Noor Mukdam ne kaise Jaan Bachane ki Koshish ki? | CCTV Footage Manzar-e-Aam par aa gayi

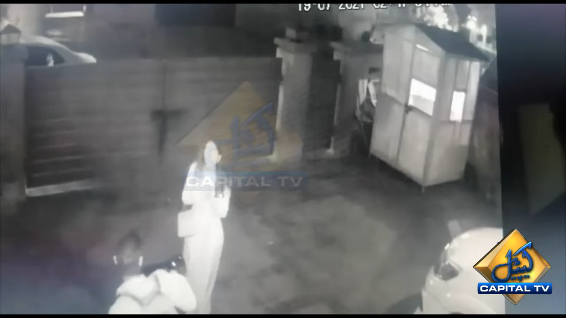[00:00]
نور مقدم کے قتل سے پہلے کی سی سی ٹی وی فوٹیج منظر عام پر آگئی ہے نور مقدم نے جان بچا کر باگنے کی کوشش کی اور اس نے سیکیورٹی گارڈ کی کیبن میں بھی چھپنے کی کوشش کی انیس جولائی کے صبح ظاہر جعفر
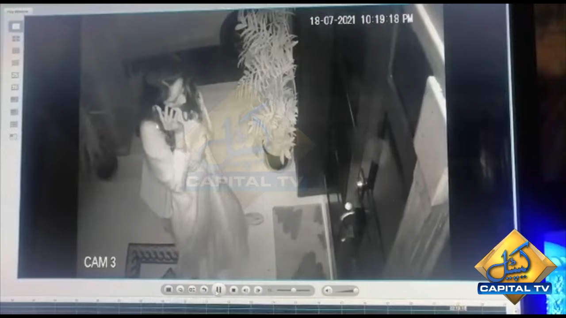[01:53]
گھر کی دوسری طرف سے ظاہر جعفر کو بھی چھلانگ لگاتے دیکھا جا سکتا ہے ویڈیو میں دیکھا جا سکتا ہے نور مقدم اٹھارہ جولائی کی رات ظاہر جعفر کے گھر داخل ہوتی ہے انیس جولائی کو دو پہر دو بج کر ایک تالیس منٹ پر نور مقدم گھر سے باہر بھاگتی ہے ویڈیو میں یہ بھی دیکھا جا سکتا ہے ایک چوکی دار نور مقدم کو باہر جانے سے روک دیتا ہے اس سے اندازہ لگایا جا سکتا ہے کہ نور مقدم کا کیس کس طرح سے مس ہینڈل کیا گیا